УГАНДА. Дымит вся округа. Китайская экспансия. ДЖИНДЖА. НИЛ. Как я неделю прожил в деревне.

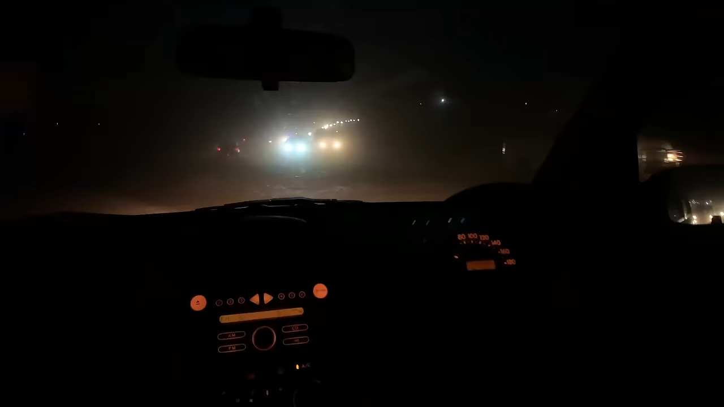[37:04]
Ну, очень так атмосферно для кого-то. А вот этот кадр по пыльной дымке мне напоминает какой-нибудь суровый российский город в лютую зимнюю стужу. Ну, какой-нибудь там Норильск, Новосибирск. Кажется, что за бортом, ну, минус все 50 градусов. И вот тут такой, знаете, как контролируемый хаос.
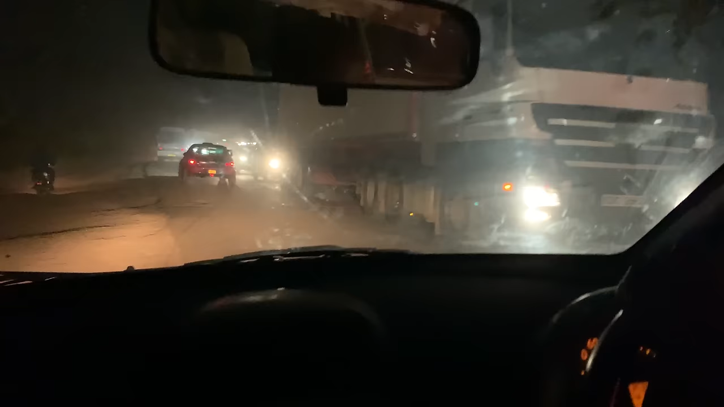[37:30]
Я вообще не представляю, как там можно было ехать, а тут слева обгоняют мотоциклисты, навстречу едет фура, в общем.
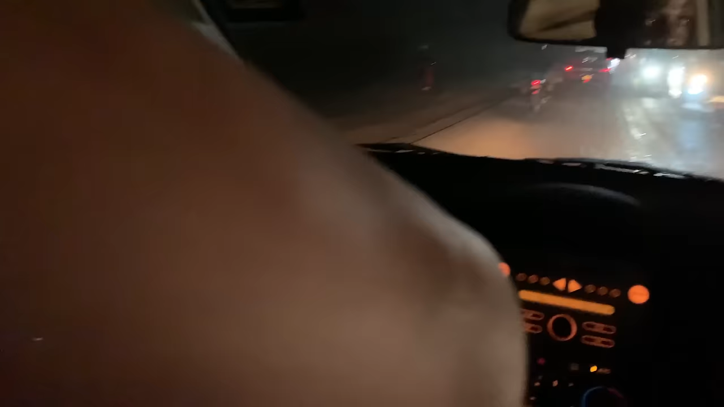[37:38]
И все при этом очень хорошо ориентируются. Ну что ж, молодцы.